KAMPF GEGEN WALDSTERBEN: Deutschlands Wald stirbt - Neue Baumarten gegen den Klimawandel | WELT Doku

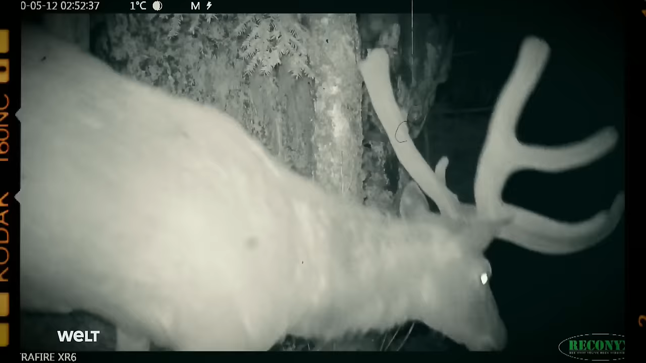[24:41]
1000 Wildtierkameras beobachten mittlerweile deutschlandweit in 10 Schutzgebieten, ob etwas aus dem Gleichgewicht geraten ist.
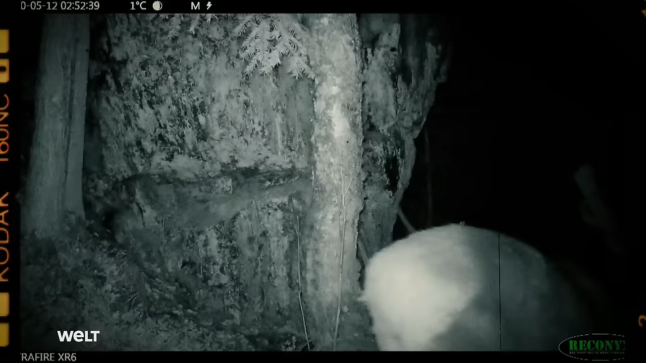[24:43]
Auch hier im Nationalpark Bayerischer Wald wird geblitzt für die Forschung.